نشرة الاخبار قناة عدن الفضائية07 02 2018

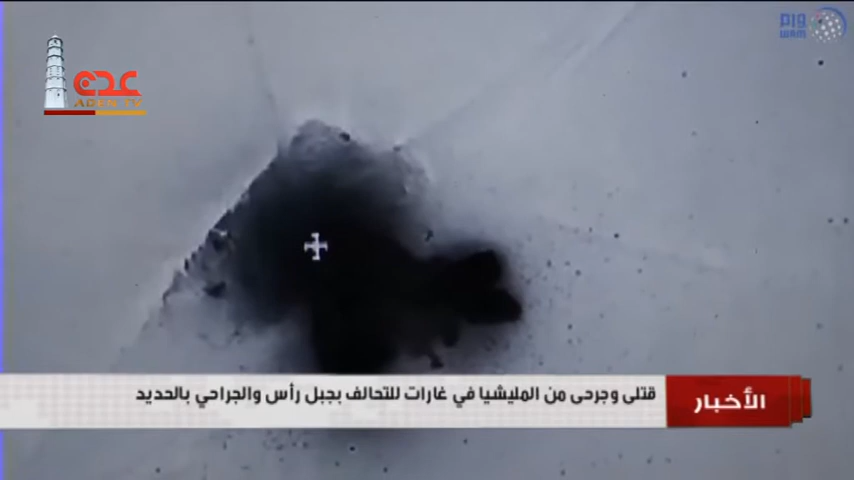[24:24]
آليات في مواقع لها بجبل رأس والجراحي وكثفت مقاتلات التحالف العربي عن غاراتها الجوية أو من غاراتها